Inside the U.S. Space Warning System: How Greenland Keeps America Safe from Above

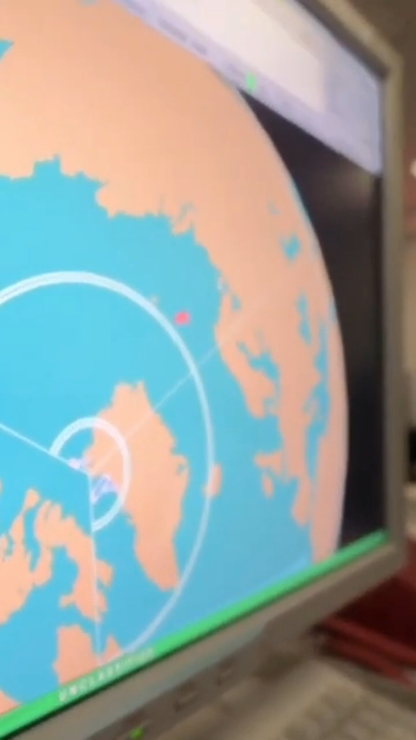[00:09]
If that launch notification is in your field of view, then you would get an LNPI, or a launch and predicted impact.